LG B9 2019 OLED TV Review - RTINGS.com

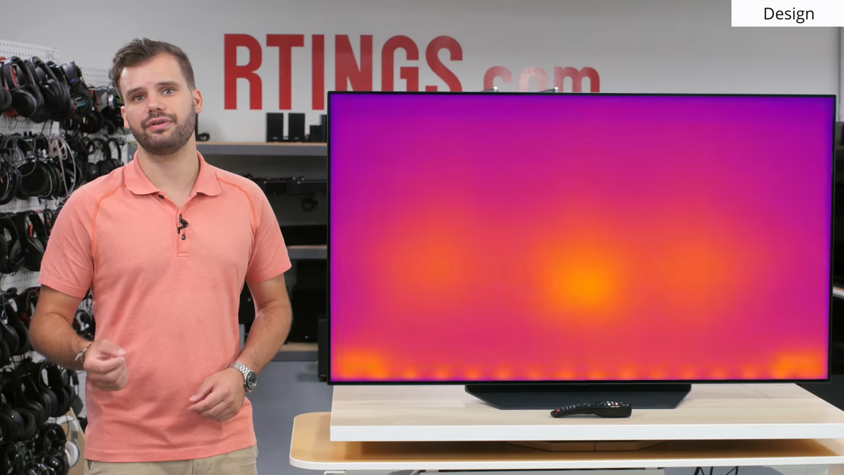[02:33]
Since this is an OLED TV where every individual pixel is independently controlled, the light and therefore heat output is fairly uniform across the screen. The bright spots along the bottom edge of the screen are most likely the connectors providing power to the panel.
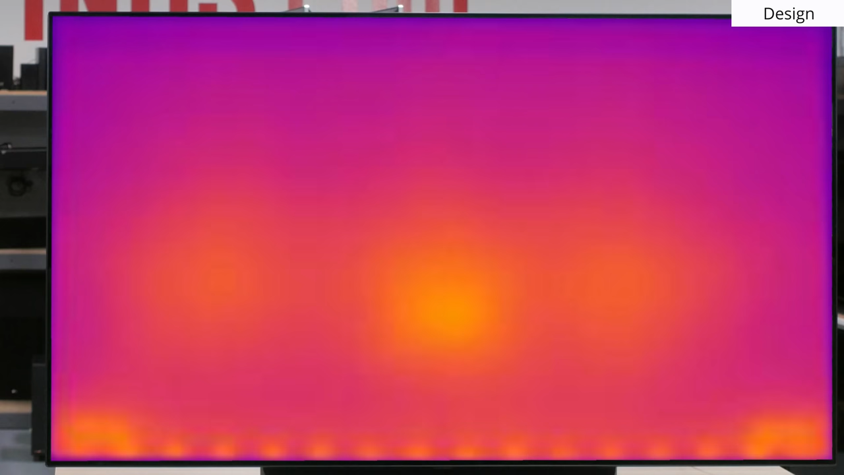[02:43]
On to the picture quality, we'll be comparing the LG B9 to other competing models, but that might change as new TVs come out during the year.